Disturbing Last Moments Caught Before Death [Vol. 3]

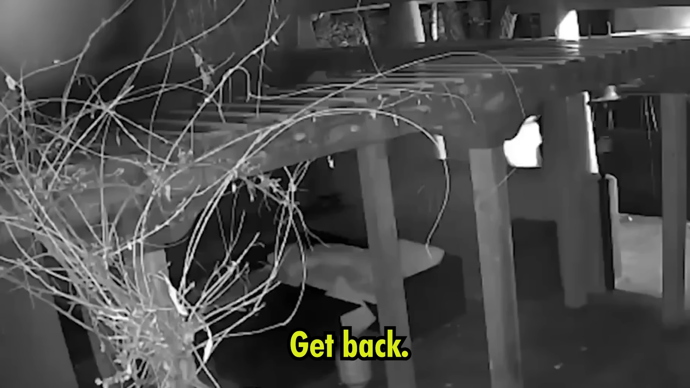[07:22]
Get back! Get back! 911 emergency. The guy came into my house.
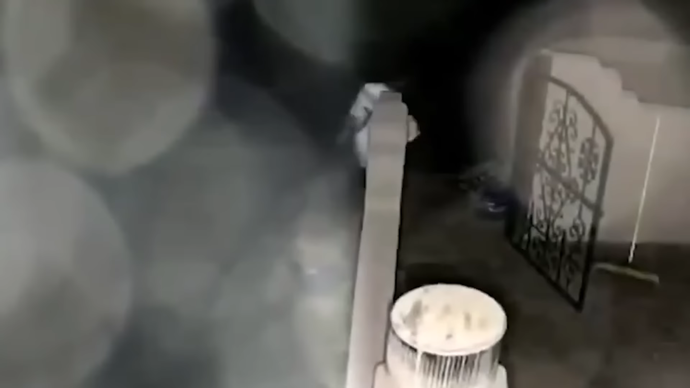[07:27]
He's trying to take my gun. Please help me.
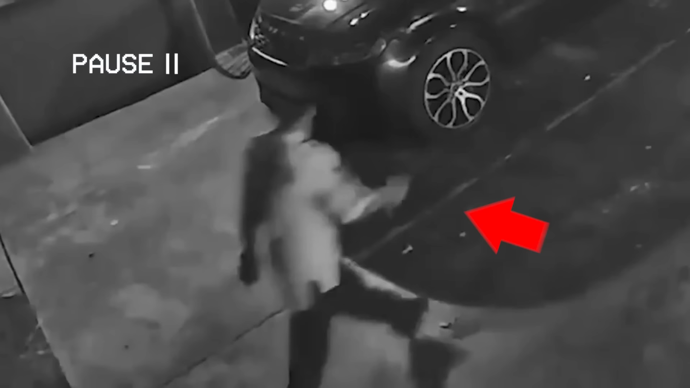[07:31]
Joseph Rivera, age 32, was captured on camera entering the home in New Mexico after crashing a stolen vehicle nearby.
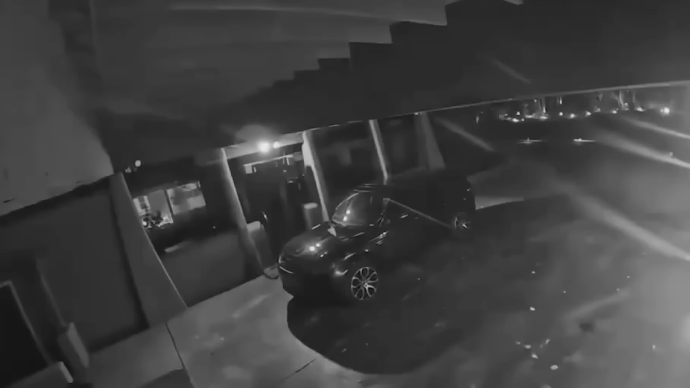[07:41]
He demanded car keys from the panicked grandmother, who complied with his request before retreating to a bedroom, arming herself and locking the door. Get back! I will
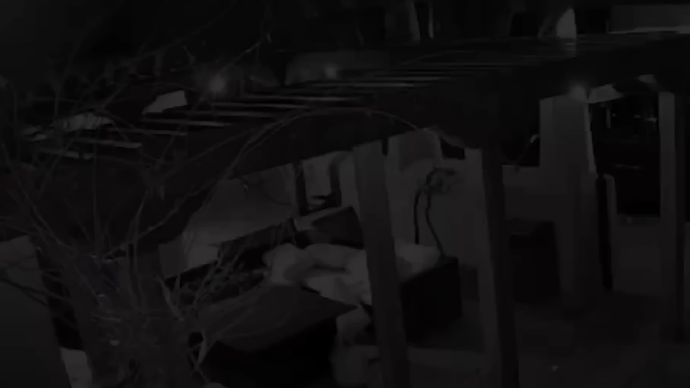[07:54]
What did you do? Because you're in my house! I will get you water, but if you hurt me, I'm gonna shoot you again. God, I'm so sorry.
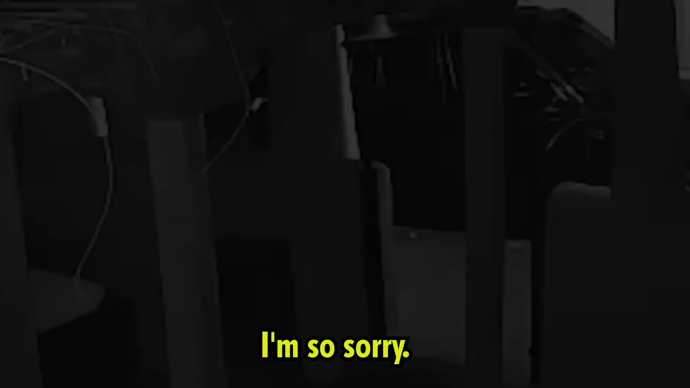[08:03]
I'm so sorry. Oh God, this is not happening.
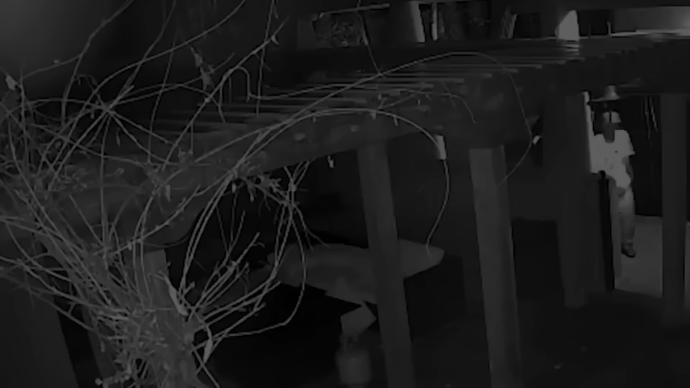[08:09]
When Rivera returned demanding more keys, the homeowner shot Rivera a single time.
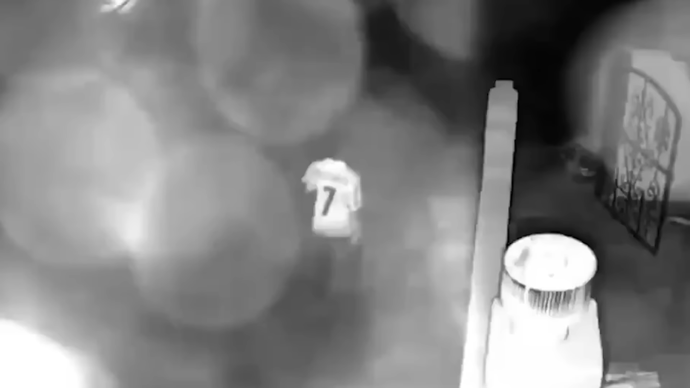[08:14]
She can be heard in a panicked state offering Rivera some water, but threatening to shoot him again if he hurts her.
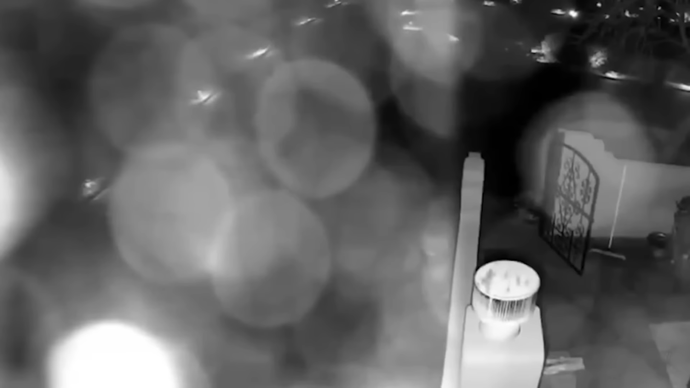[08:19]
She also apologizes while waiting for the police.
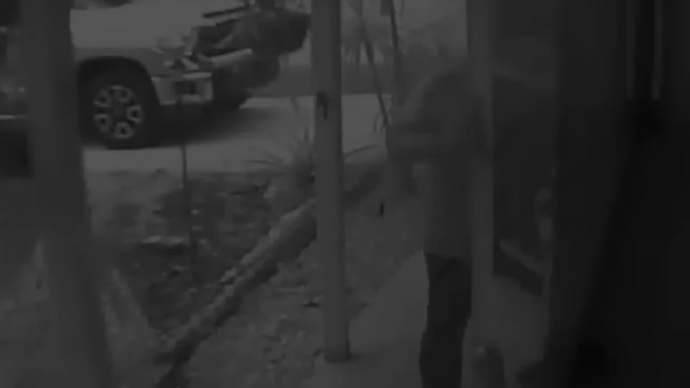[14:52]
Staying in Florida, another family became caught up in a shooting that could have ended far worse.
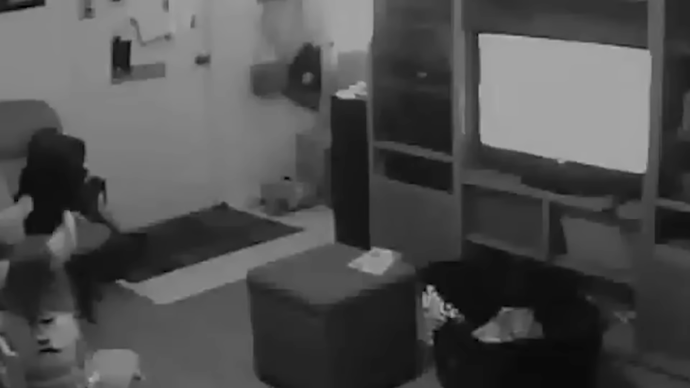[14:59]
A man was watching TV with his 10-year-old son and 4-year-old daughter when a career criminal attempted to enter their home. Thankfully, The door was locked and a police officer arrived quickly on the scene to deal with the threat. Cameras inside and outside the residence captured the moments before the attempted home invasion, as well as the shocking conclusion. As the suspect fails to gain entry, he picks up a brick and starts charging towards the policeman.